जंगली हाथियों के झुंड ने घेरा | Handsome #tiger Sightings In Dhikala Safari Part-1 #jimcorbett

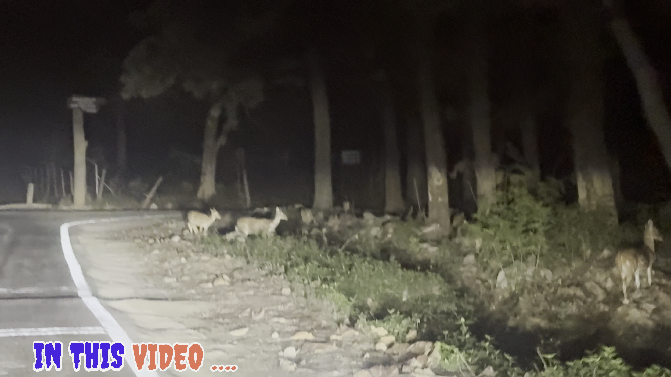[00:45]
ये क्या भालू कॉल हुई है, कॉल ही है, लेपड़े, ओ यार लेपड़े, रुक जाओ, लेपड़े लेपड़ दिख गया।
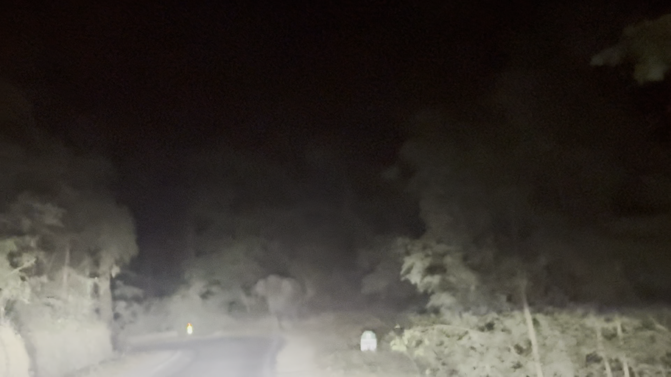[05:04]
बस ऐसे ही बैक करते रहो, बैक करते रहो, धीरे धीरे मोड़ लो। पीछे दिख रहा है, पीछे दिख रहा है, बहुत सारे हैं, बहुत सारे।
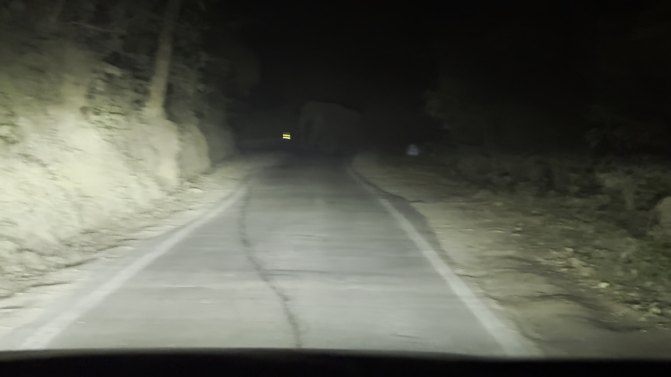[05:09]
ऐसे उल्टी घुमा दे। अरे रुक जाओ, अरे टेंशन मत लो, रुको रुको रुको रुको रुको,
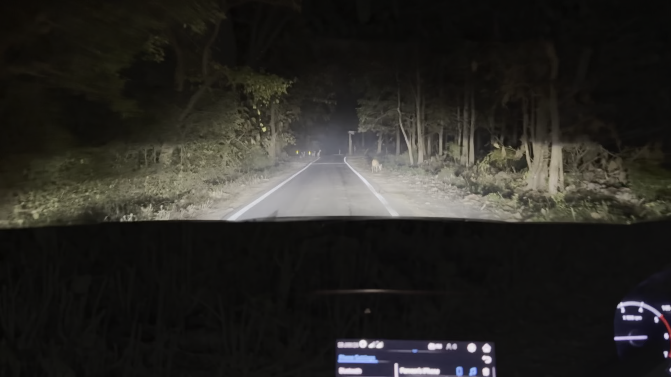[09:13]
और ये भाग जाएगा हमें चलते, ए घुस का घूम कर लो भाई लास्ट, देखो देखो भाई रात में तो मजे ही आ रहे, ये सामर भी है, हाँ, और स्पॉटेड भी है, ये देखो अंदर सामर डियर भाग गया,
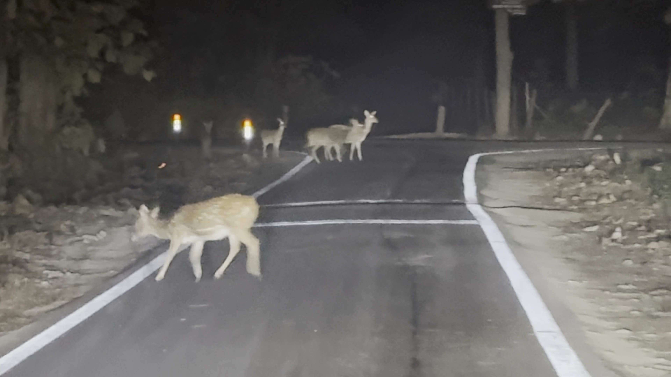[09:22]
और यहाँ पे टाइगर वाइगर भी कुछ है जिस तरीके से खड़े हैं ना, हो सकता है भाई,
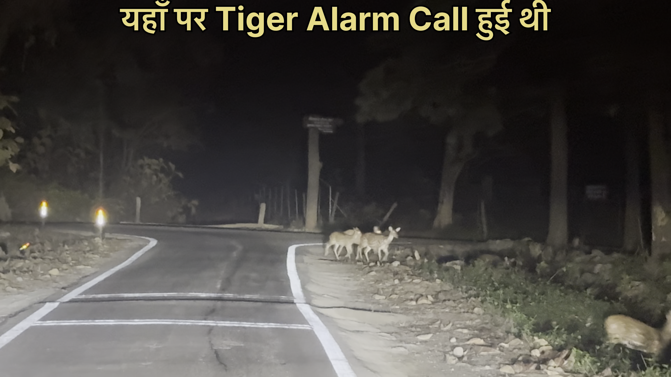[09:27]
ये क्या भालू, कॉल हुई है, कॉल हुई शेर की, लेफ्ट में हुई है कॉल, आगे चलो, वो भागे एक सामने, हाँ कॉल हुई है,